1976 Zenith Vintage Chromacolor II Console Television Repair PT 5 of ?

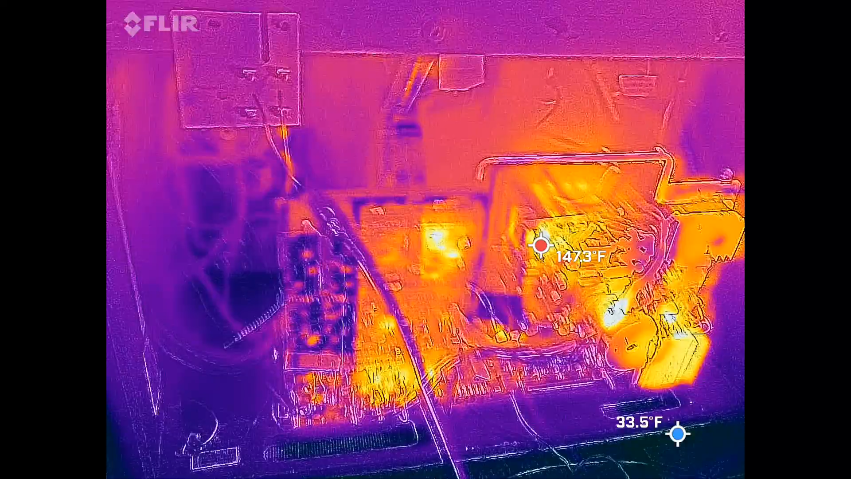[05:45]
well there's a spot on that chroma board getting hot
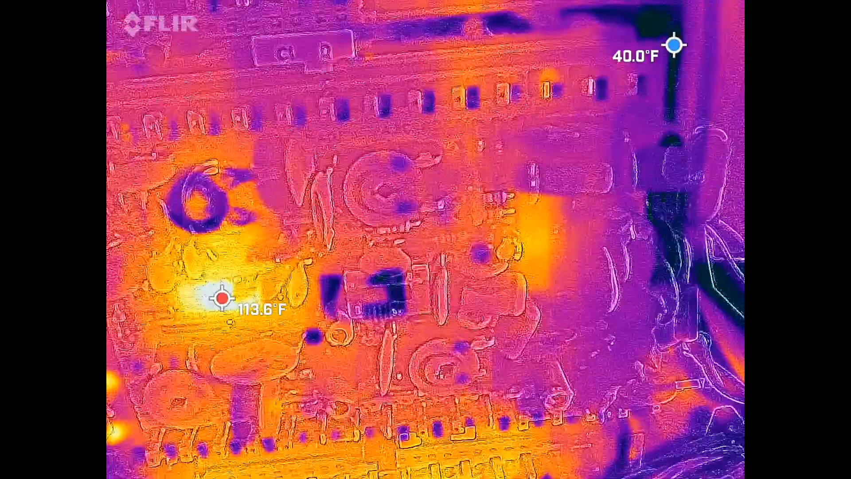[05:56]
that that's the IC chip that new one I put in I hope he's getting warm interesting
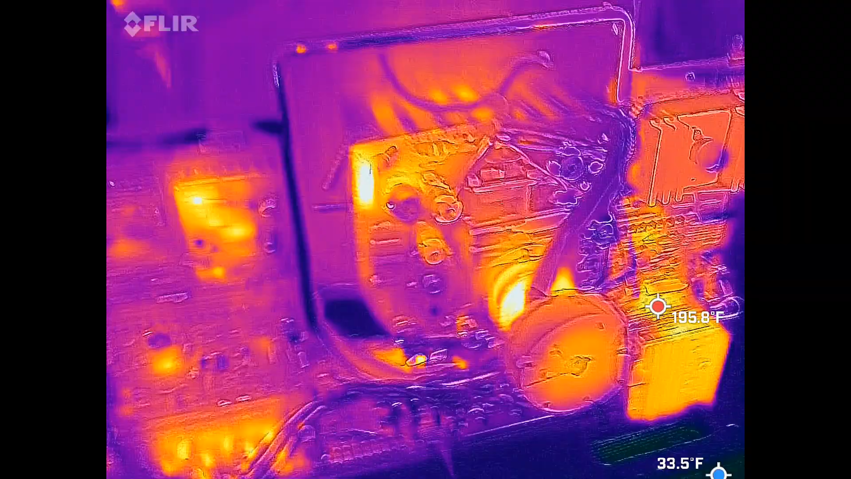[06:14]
that resistor up here is getting hot ain't it
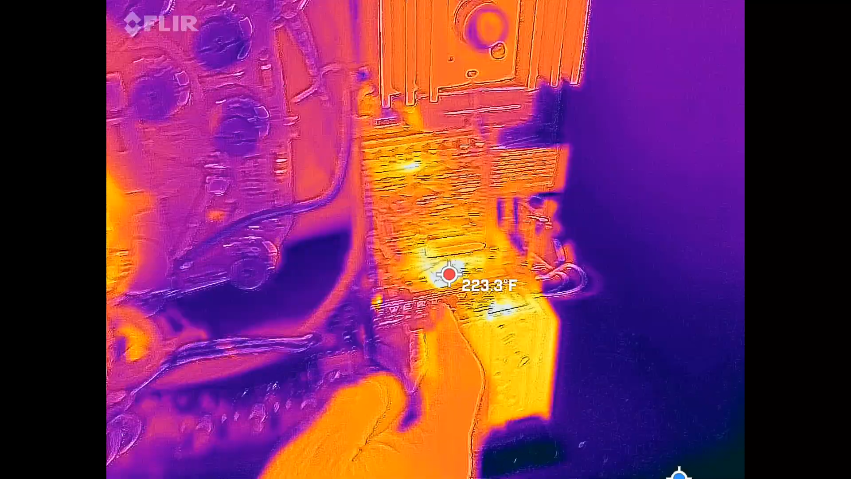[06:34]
On screen: spot 223.3°F
well that one that was smoking that one day huh woo
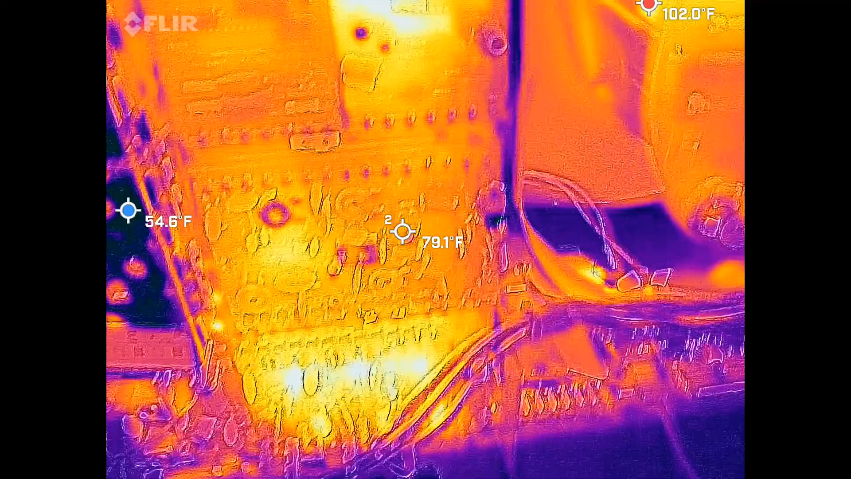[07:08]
On screen: max 102.0°F, min 54.6°F
this thing out I wanted one I can point right at it